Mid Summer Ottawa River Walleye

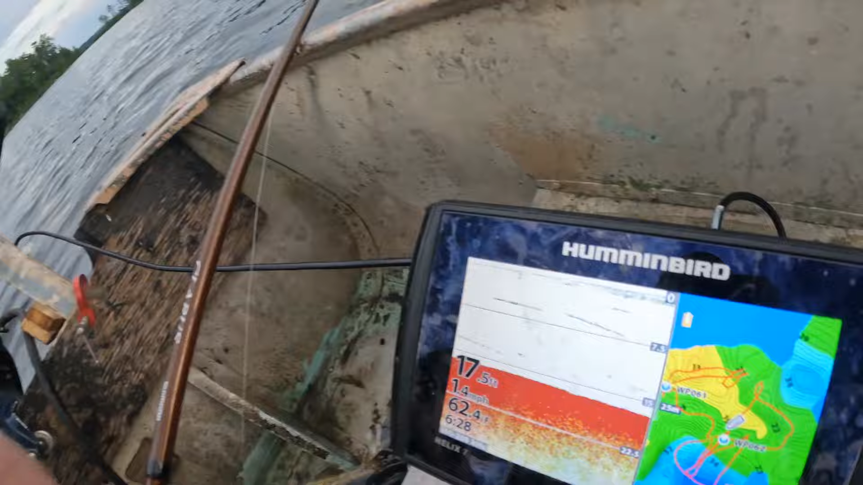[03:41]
On screen: depth 17.5 ft, water 62.4°F, speed 1.4 mph
So yeah, it looks pretty good. Nice little point here. So I just trolled around it, marked a few fish off the point.
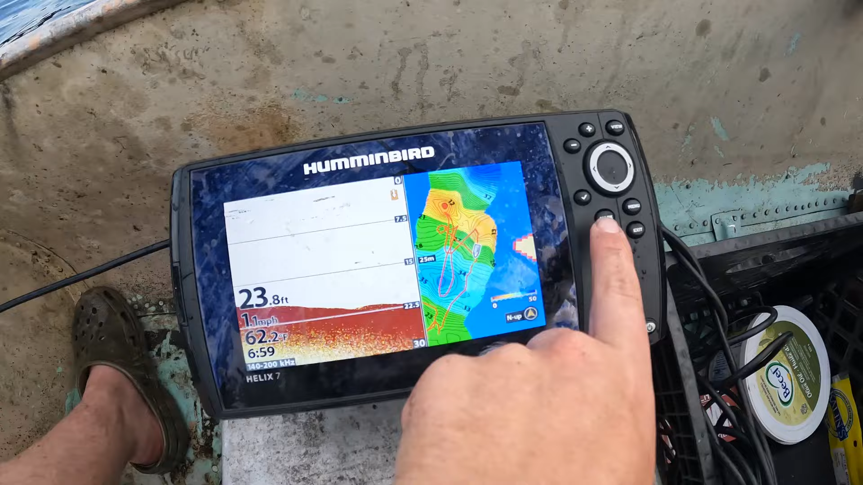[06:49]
On screen: depth 23.8 ft, water 62.2°F
It's a saddle between this island and a shoal that comes up,
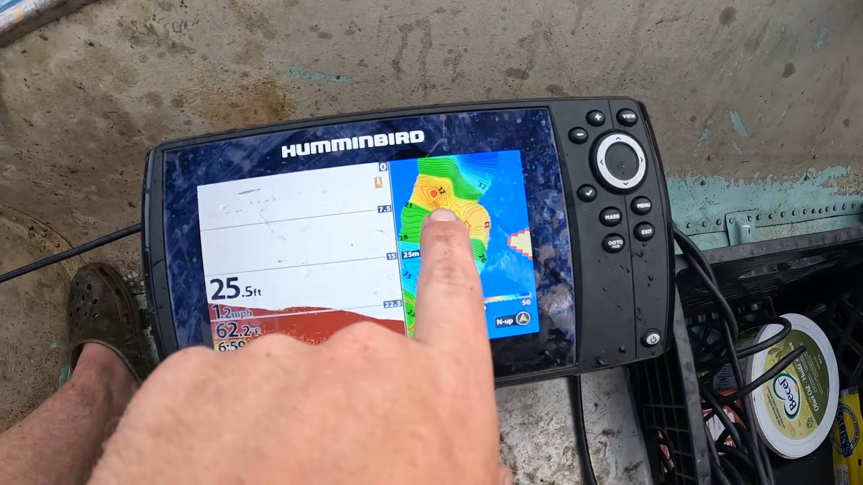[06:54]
On screen: depth 25.5 ft, water 62.2°F
and the current's ripping right through the middle here.
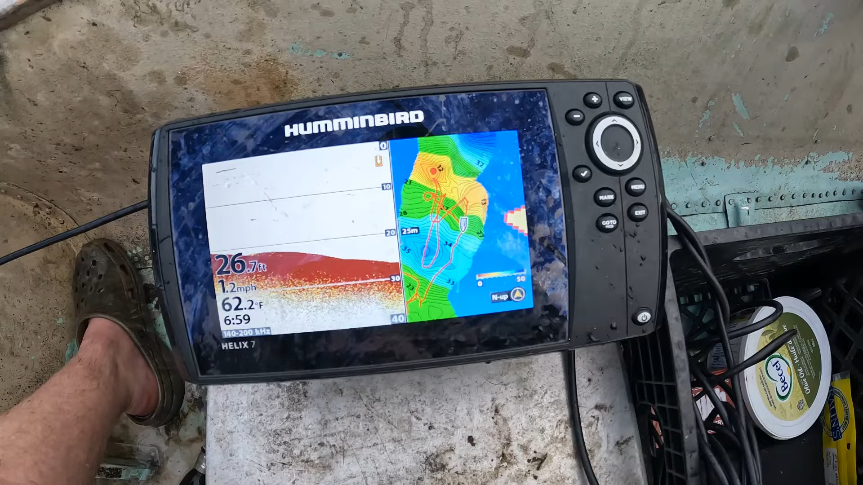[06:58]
On screen: depth 26.7 ft, water 62.2°F, speed 1.2 mph
And we're drifting off, as you can see. We're way off here now, but we'll put back up in there, see if we can get another one.